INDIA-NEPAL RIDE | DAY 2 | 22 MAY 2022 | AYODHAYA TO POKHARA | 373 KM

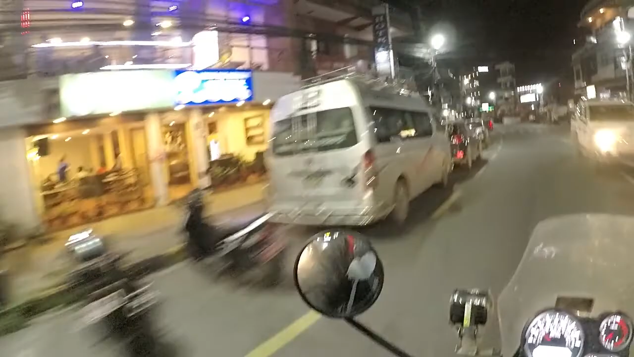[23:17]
और फाइनली मैंने खाना खा लिया, एक पंजाबी रेस्टोरेंट मुझे मिल गया था, ये है वो ले, मतलब कहना चाहिए स्ट्रीट,